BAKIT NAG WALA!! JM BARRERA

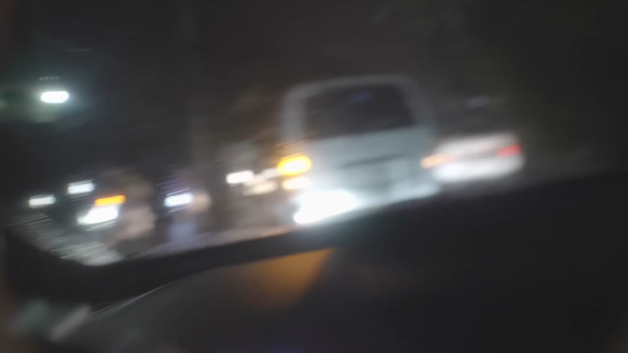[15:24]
Sino mali ko, Jem? Kung ikaw ang attorney, sino mali? Sino ang mali? Yung tricycle.
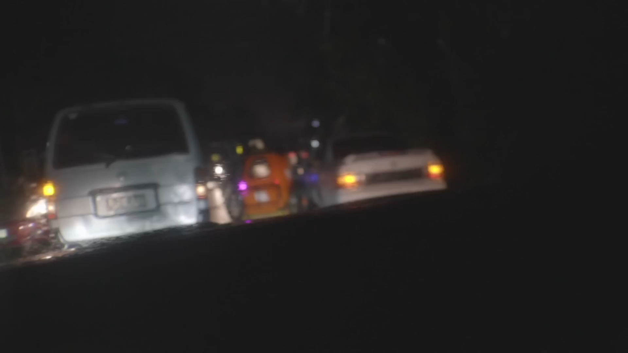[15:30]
Tama. Yung kasi tricycle nasa right way. Right way nung kotse yan kasi talaga. Ngayon, gagamitin nyo yung lane nito.
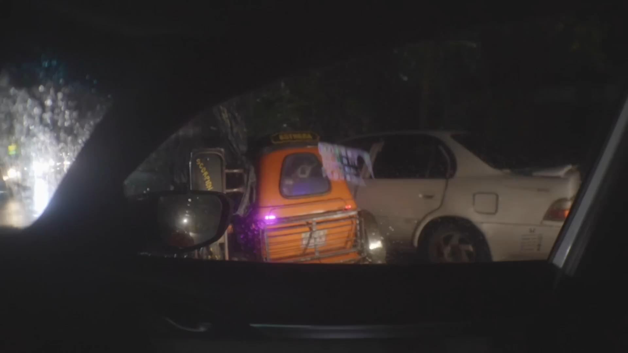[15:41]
Gagamitin nyo yung lane nung kotse. Dapat aware siya kung may paparating o wala.